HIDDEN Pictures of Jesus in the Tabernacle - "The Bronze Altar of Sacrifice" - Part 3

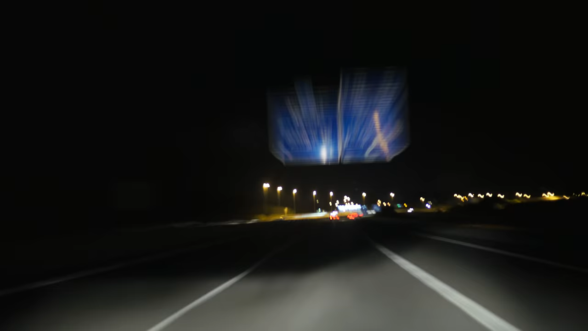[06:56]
Let's say I'm speeding along the highway and I'm not aware that I'm going beyond the speed limit.